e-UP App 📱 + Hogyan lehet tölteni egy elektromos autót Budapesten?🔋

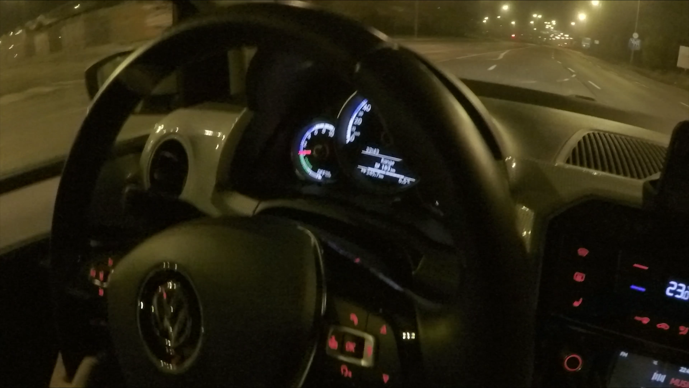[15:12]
Egyénk van most, 103 kilométerünk van még. De hogyha felveszünk kabátot meg ilyenek, akkor több lesz.
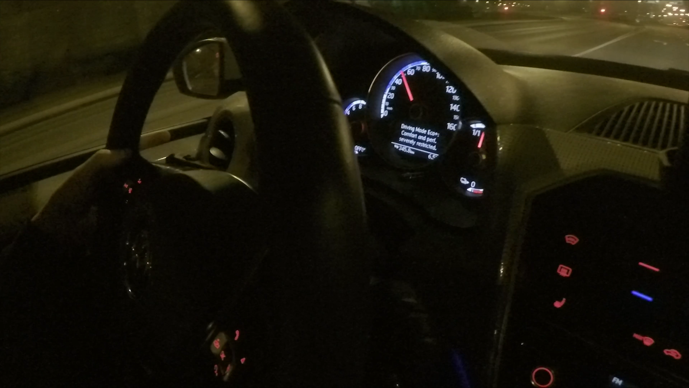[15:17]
Eco-módban megfagyunk, de legalább eljutunk 118-at.
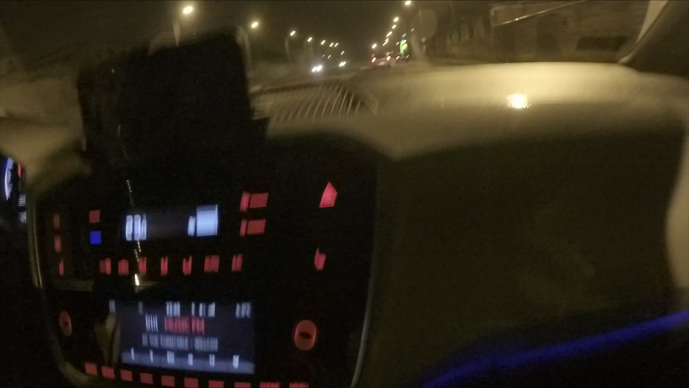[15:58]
Viszont ami nagyon nem jó, hogy itt olyan mint egy valami ilyen furgonnak a belseje, hogy nincs semmi burítás.